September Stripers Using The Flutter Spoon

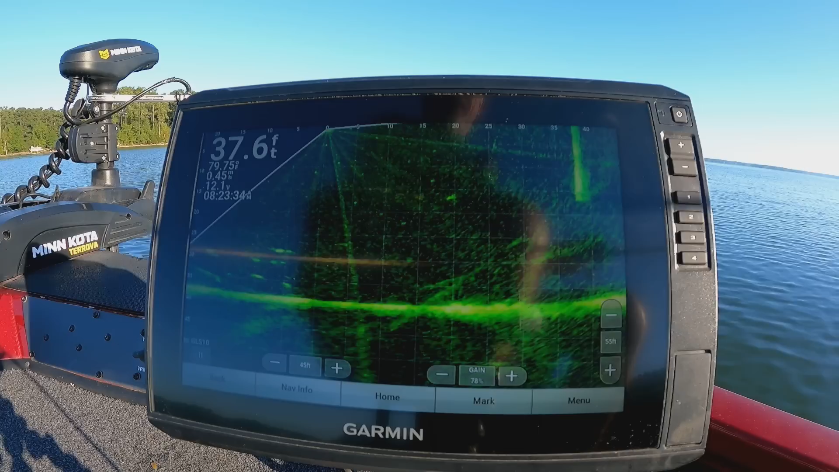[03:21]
On screen: depth 37.6 ft, water 79.75°F
You'll see on the fish fine. We got some fish down there. Out of circling and making them bite. I see stripers. Might get our fire right quick.
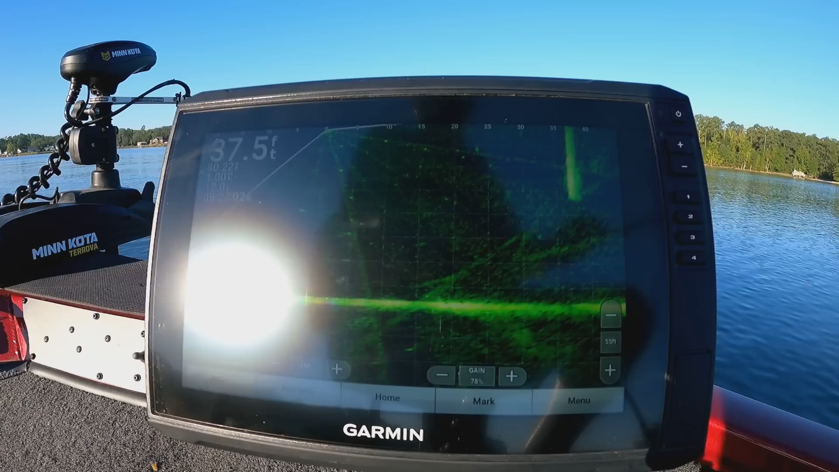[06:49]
Look at them in there. They're all swarming up on them up.
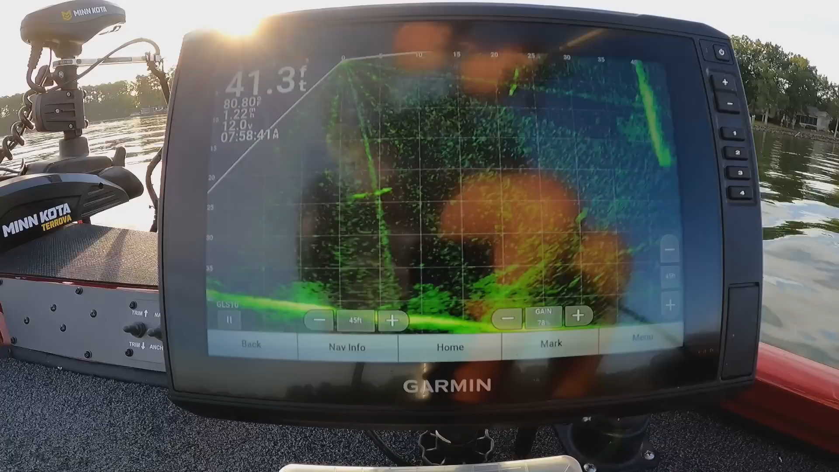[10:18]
On screen: depth 41.3 ft
That's a nothing. That's a nothing.